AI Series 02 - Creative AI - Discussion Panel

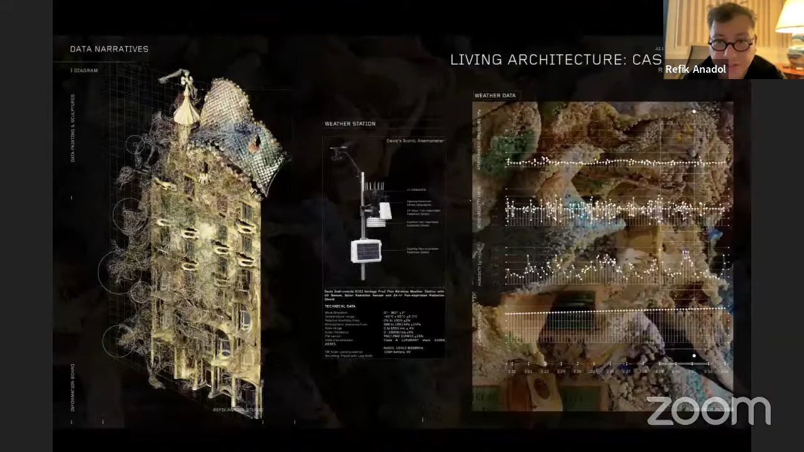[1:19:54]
This time, we took the facade data from the UNESCO heritage information, which is the 1.2 billion LiDAR scanning of the facade and pair with a weather station.